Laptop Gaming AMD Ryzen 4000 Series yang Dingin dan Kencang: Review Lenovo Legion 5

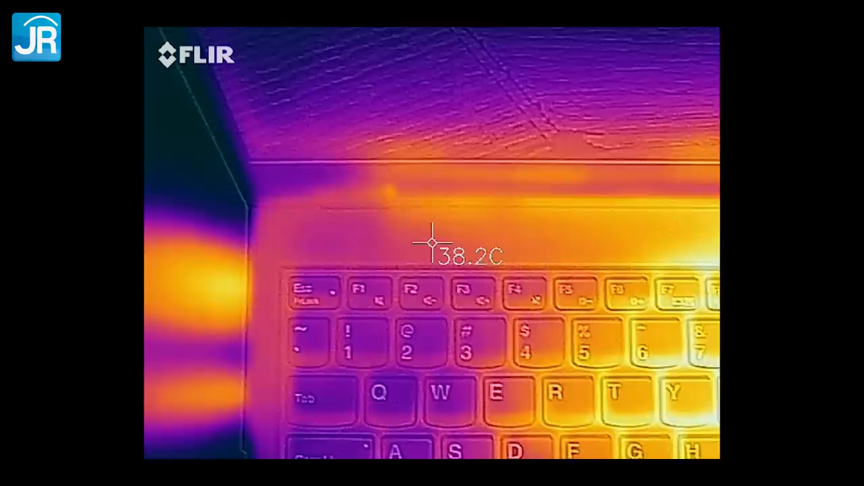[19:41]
On screen: spot 38.2°C
Suhunya sekitar 41-47 derajat Celcius. Tapi di daerah tombol ASDW atau WASD ini masih sekitar 40 derajat Celcius. Jadi, tidak terlalu panas. Masih aman main game. Palm rest, jelas daerah sini. Tidak ada masalah. Itu Adam, di bawah 35 derajat Celcius.
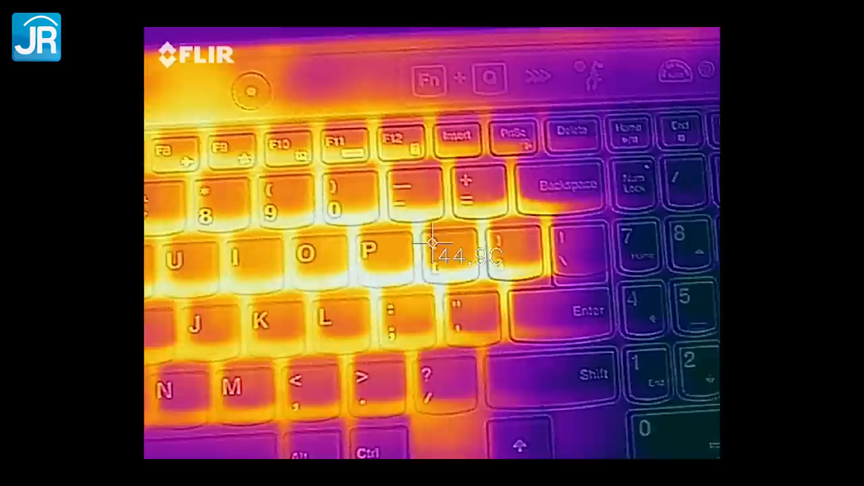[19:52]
Kalau aktivitasnya ringan, kalian tidak akan merasakan ada panas-panas sama sekali di sini.